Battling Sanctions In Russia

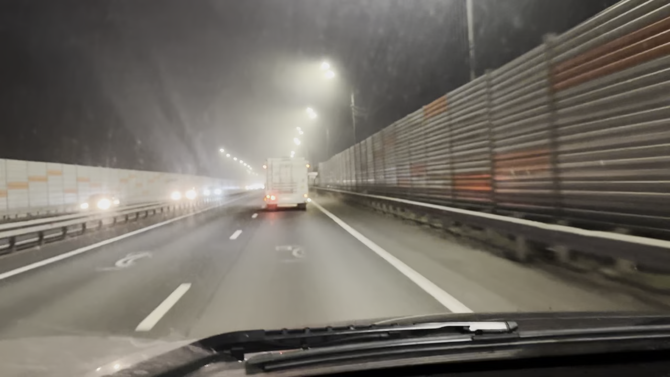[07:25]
doesn't this look like something out of the walking dead here the walking dead continues on amc somebody has an rv house i actually would love to go on one of them one day it's actually pretty cool